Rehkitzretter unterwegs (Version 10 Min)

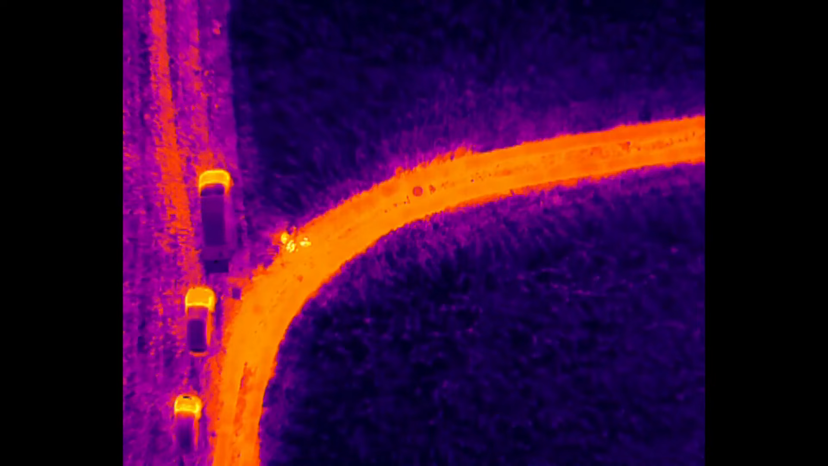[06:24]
Genau diesen Wegpunkten an, die ich am Abend vorher auf dem PC programmiert habe.
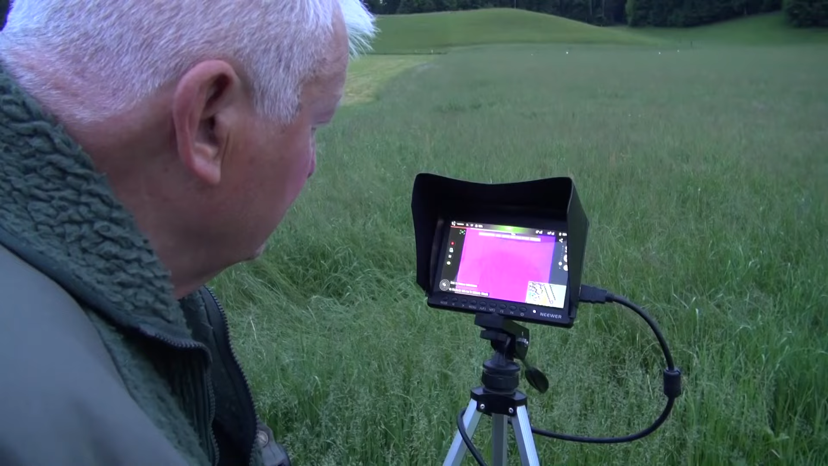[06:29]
Meine Helfer schauen auf der Wärmebildkamera auf dem Monitor nachher, ob sie etwas sehen.
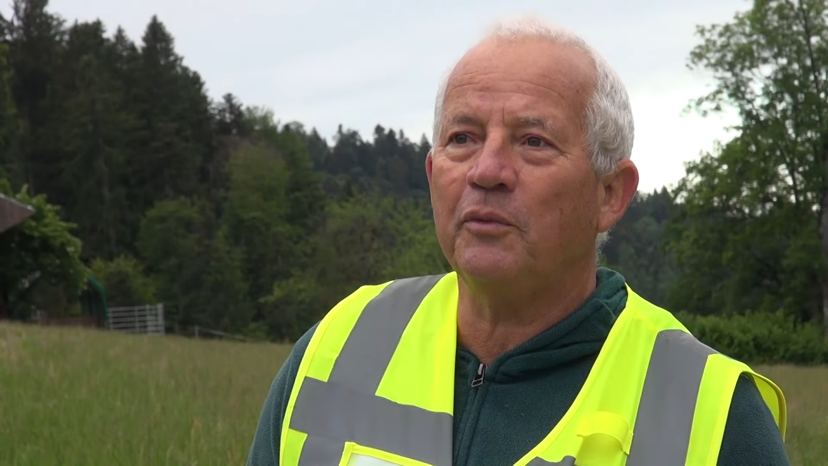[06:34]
Und sobald sie etwas sehen, tue ich anhalten mit dem Programm, das geflogen wird. Und nachher einen sogenannten POI setzen, das heisst Point of Interest, wo ich nachher in einem zweiten Durchgang anfliege.
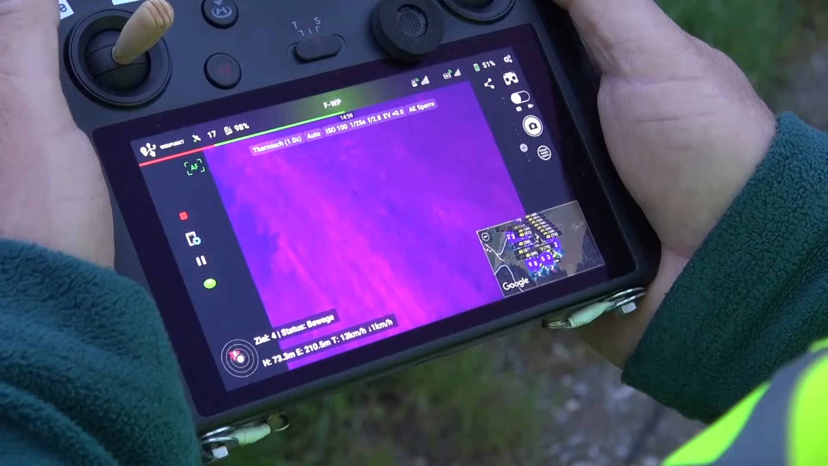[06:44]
Und so schauen, ob dort etwas drin ist. Jetzt ist die aber gefährlich.
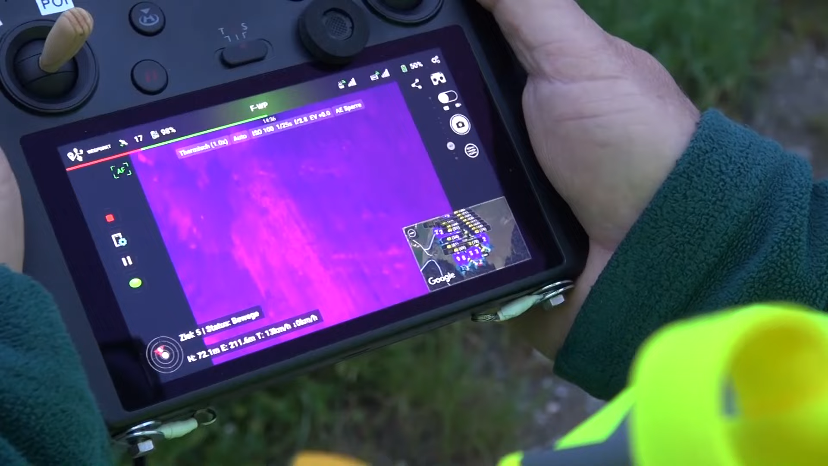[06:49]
Genau. Schau da. Das ist der erste Hudel dort, also der erste Stecken. Ja.
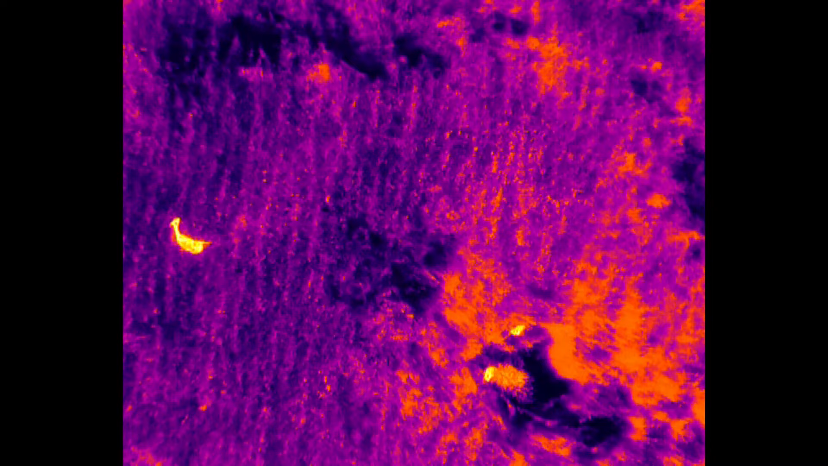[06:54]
Wenn Bildschirm das Kitz ist identifiziert wurde, geht das Team raus mit der Kiste, deckt es unter der Kiste ab und sichert es so vor dem Maitod.
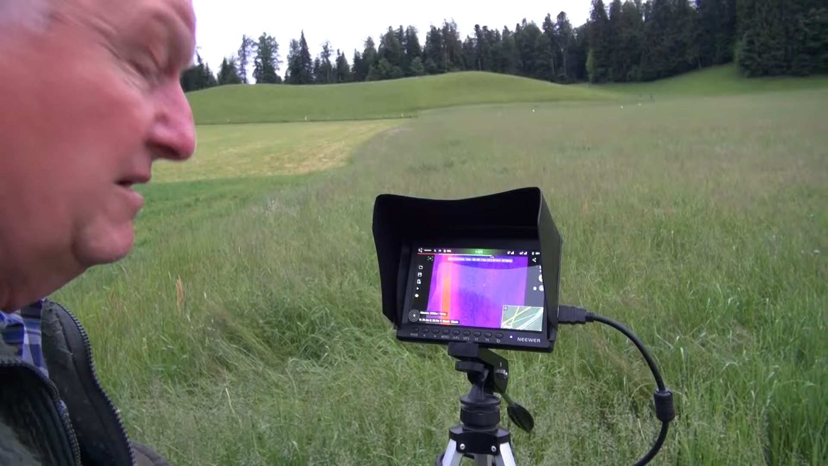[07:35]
Das ist genau unter der Zone. Und dann tust du mir ja.